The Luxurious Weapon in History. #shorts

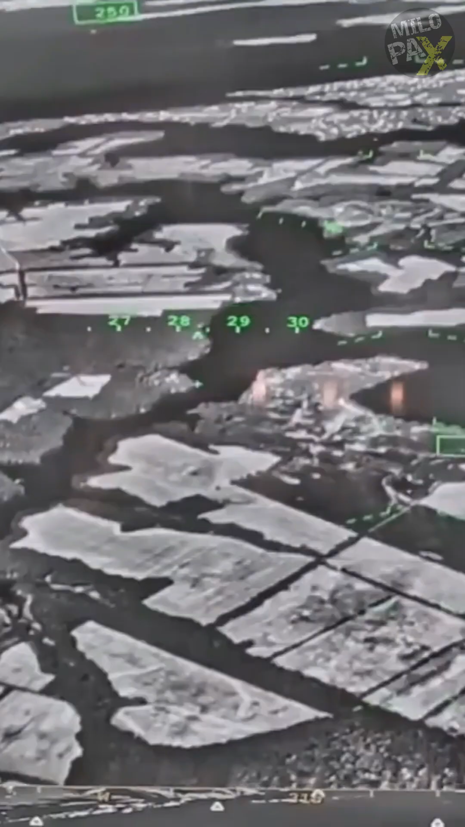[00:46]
The F-35 helmet is a revolutionary information display device that provides the pilot with real-time targeting data, aircraft system status, and a full 360-degree visual and infrared view of the world outside the aircraft.